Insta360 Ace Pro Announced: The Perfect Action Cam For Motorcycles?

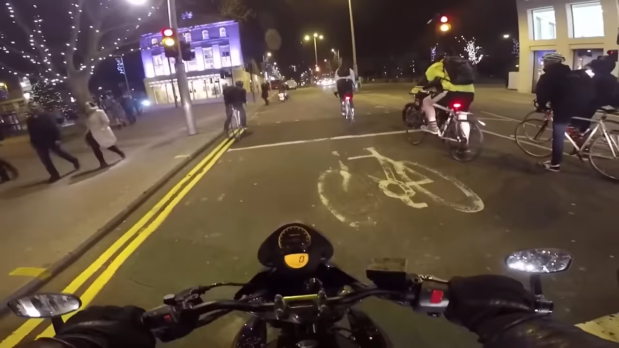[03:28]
Generally boosting up the ISO really high means that the image starts to look fuzzy and slow shutter speeds
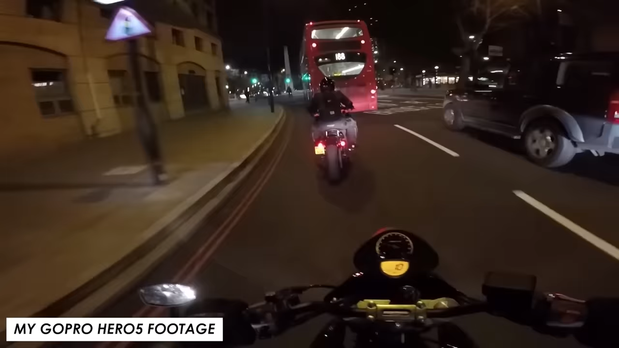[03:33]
can give you unwanted motion blur that just makes it look a bit poor. This is where the Ace Pro starts to get really interesting though because they've actually built in a dedicated AI chip
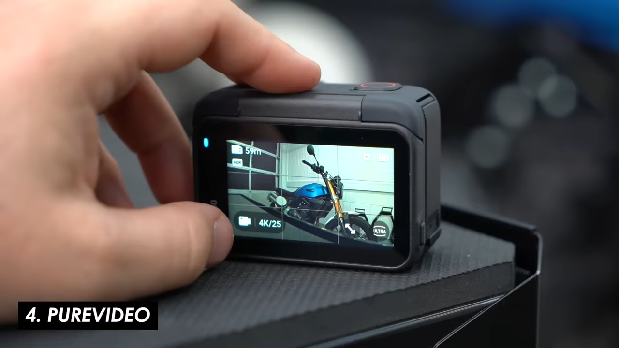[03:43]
and in the pure video mode it's constantly processing the footage to remove unwanted fuzziness,
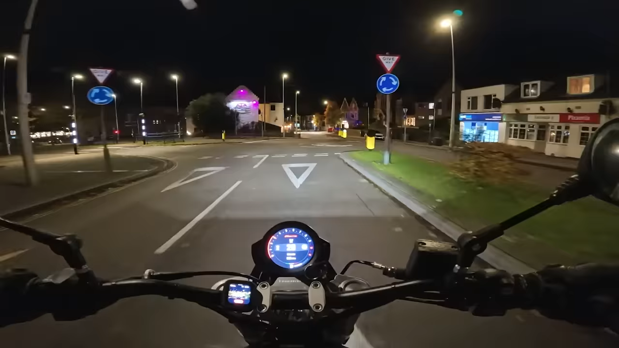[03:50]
unwanted ISO noise and the result is this very clean looking nighttime footage. Here are a few clips I captured the other night and for me this is the best night footage I've ever seen out of an action camera
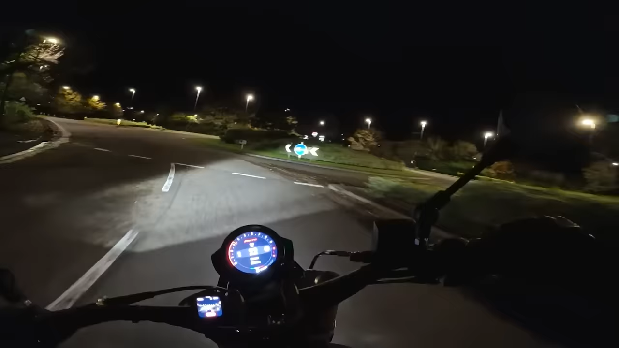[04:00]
and it really does look extremely impressive for such dim conditions.